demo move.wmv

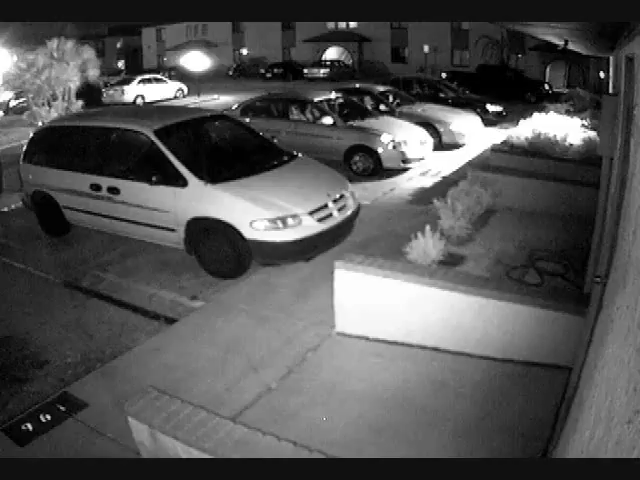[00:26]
Utilizing digital noise reduction technology, this produces a crisp, clear picture at night.
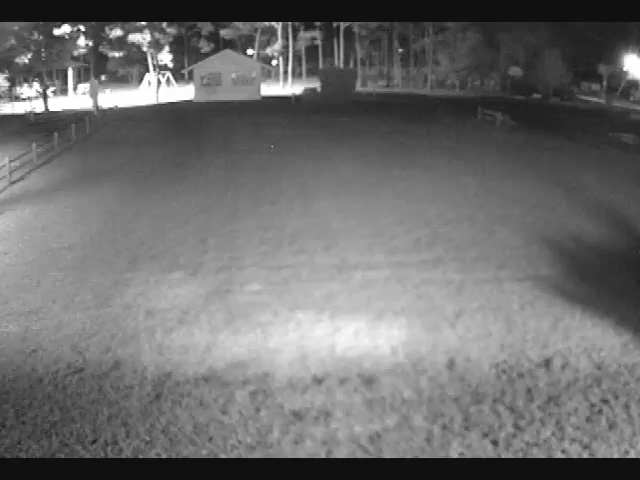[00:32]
With a 2.8 wide to 11 millimeter telephoto varifocal lens, we can customize the view. These cameras offer up to 300 feet of infrared illumination to see in low or no light situations.
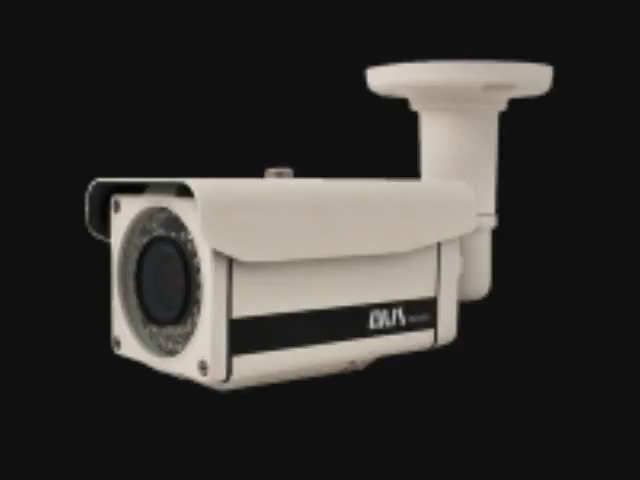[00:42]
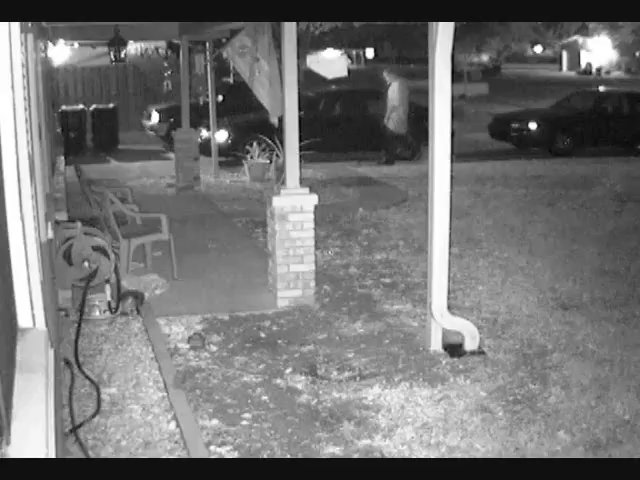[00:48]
Our MPEX 1.3 megapixel cameras have a fantastic picture, with more detail than ever before.